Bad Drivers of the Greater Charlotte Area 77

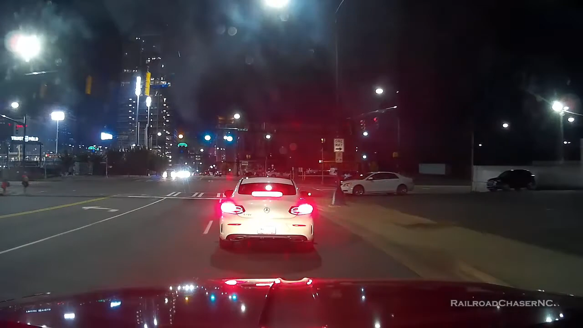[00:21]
It's a little too fucking late to put on a turn signal now.